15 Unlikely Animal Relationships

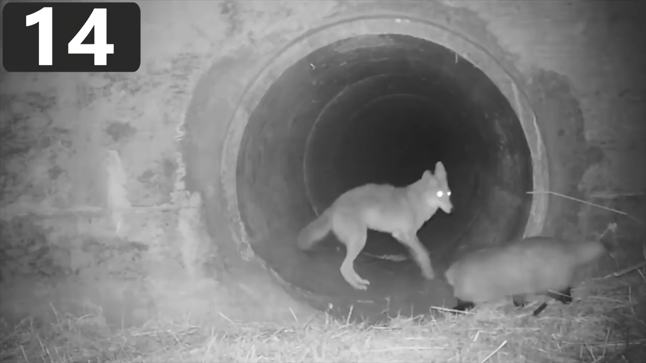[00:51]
Badger and Coyote Animal organizations have remote cameras set up wherever they can, and sometimes the footage they capture is unbelievable.
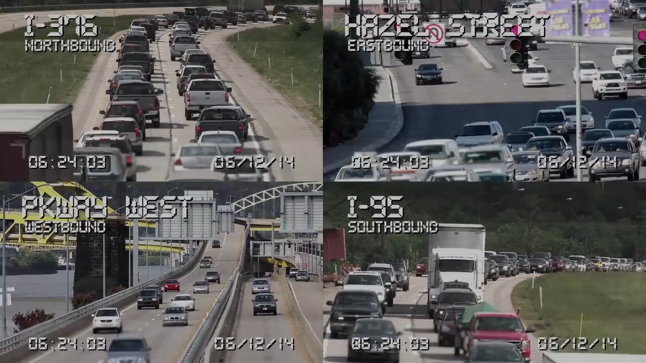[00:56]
Here, the camera is looking at a tunnel beneath a highway in California's Santa Cruz Mountains,
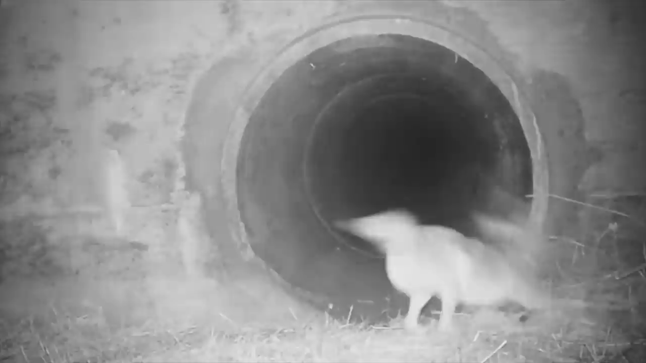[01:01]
and there's a coyote that's planning on going through. It seems to be waiting for something, though, and just as you begin to expect it might be another coyote, into view comes a badger.